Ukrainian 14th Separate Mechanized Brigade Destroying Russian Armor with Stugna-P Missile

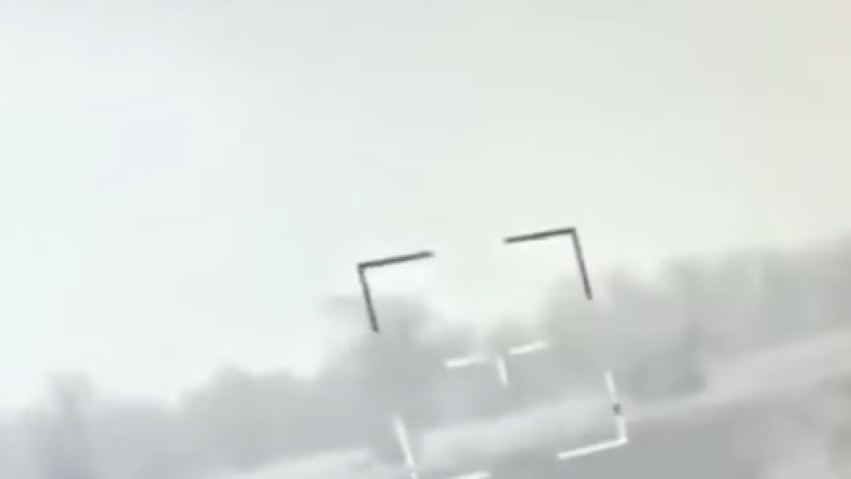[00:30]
The vehicle appears to be destroyed, but its type is unclear. In another video, Ukraine forces are seen using the same Stugna-P missile destroy a Russian T-72 tank.